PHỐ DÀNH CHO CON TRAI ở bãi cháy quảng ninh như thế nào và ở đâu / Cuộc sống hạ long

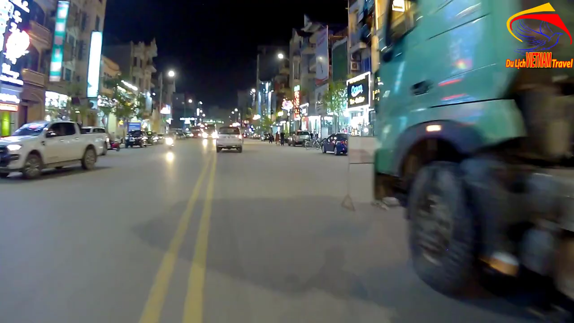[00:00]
Bên thưa quý bà con cô bác, mình toàn đang lưu thông ở trên phường
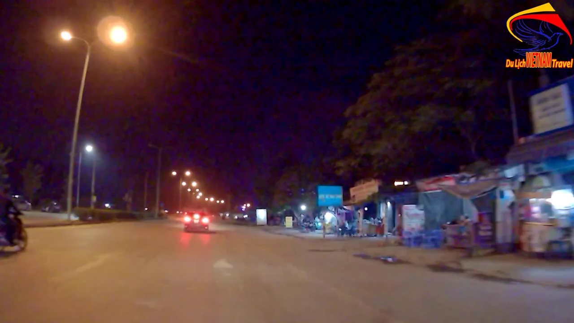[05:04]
Chúng ta đang lưu thông đằng trước bên xe khách bãi cháy Tiếp theo là chúng ta sẽ điền trước gà tàu Hà Long